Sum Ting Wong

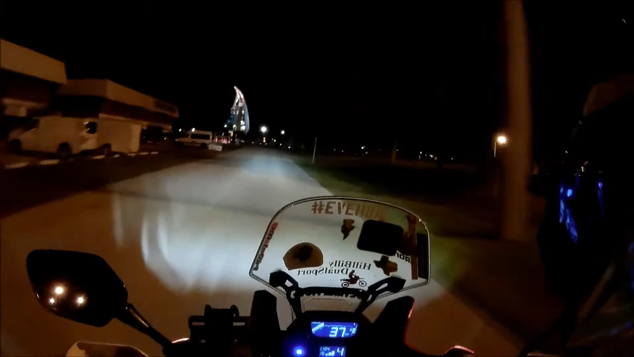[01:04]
so what do you expect but wanted you guys to see the views down here and in Port Canaveral
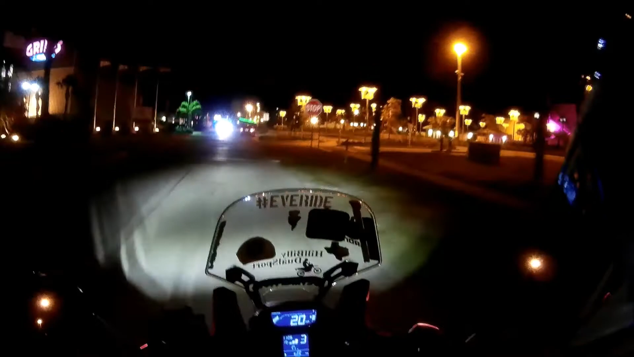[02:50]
better stop right here all these cool lights ahead this is actually where we had dinner earlier I'm gonna swing back by and pick up my wife and then we're gonna we're gonna hit the road
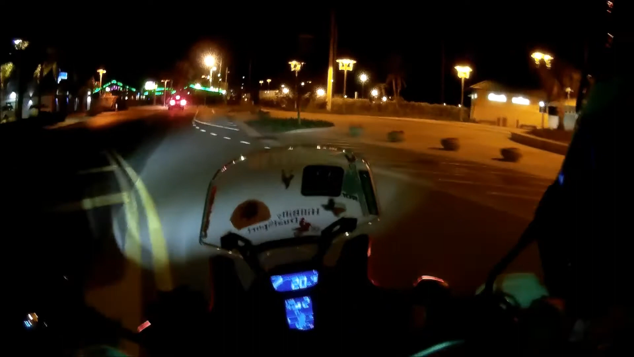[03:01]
get back to the house we'll hop up on the